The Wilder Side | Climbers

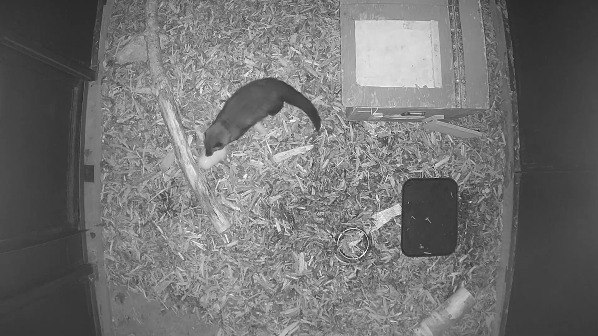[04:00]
we also record how they behave in their temporary homes for example we look at their active hours and how much they were moving around